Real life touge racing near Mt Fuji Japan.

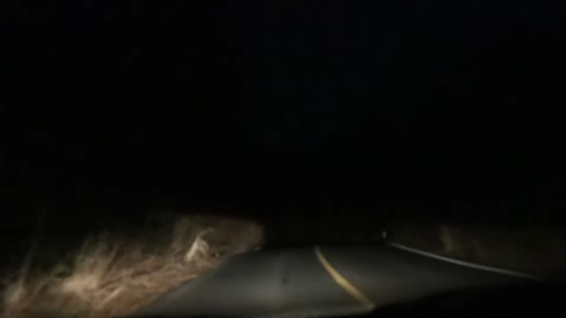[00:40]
I feel like when I was going to turn the light on, that something was going to just jump out. Yeah. Well, this is like a real creepy forest. So it's actually 1 degree. It's pretty skids.
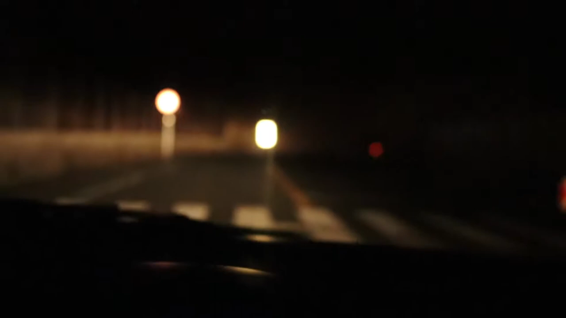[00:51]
And look at this. Oh, we can't. It's not coming up on. It's coming up on mine. Oh no. 1 degree. It says on the dashboard. All this steam and stuff coming off the road. Really is so ridiculous.
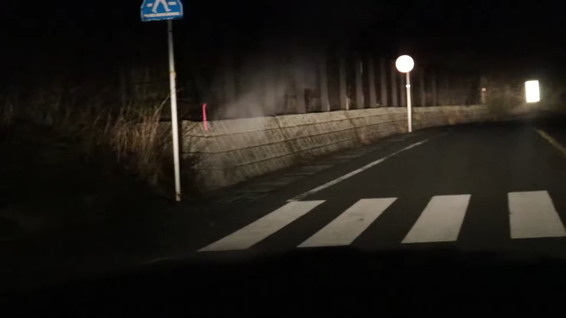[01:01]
Creepy. Oh, my headlights. Look, this. This is fog's getting worse. Yeah. Oh no! Jamie, put your lights. That's like terrifying. Right, go. Okay, I'm gonna drive now. It is fucking snowing and I'm hopping out of the car because I've never seen snow before.
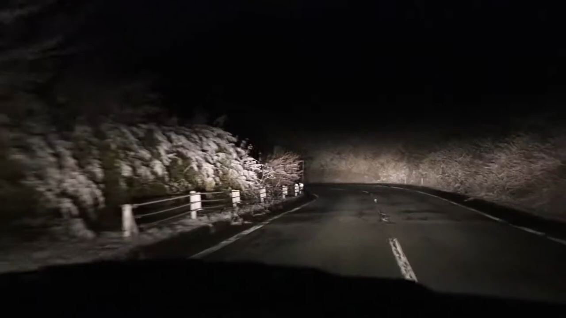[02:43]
That's pretty nice. This looks so good. It's a winter wonderland.